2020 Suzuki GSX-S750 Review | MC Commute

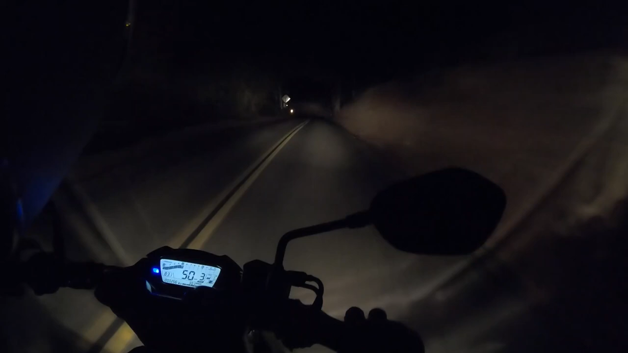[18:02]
We rode this motorcycle after dark and the halogen headlamp. Well, it's a halogen headlamp, so it's not going to be anywhere near as bright as compared to a modern LED system. Once you ride motorcycles with well-set LED headlamps, you're never going to want to ride anything else. So come on, give us an LED headlamp.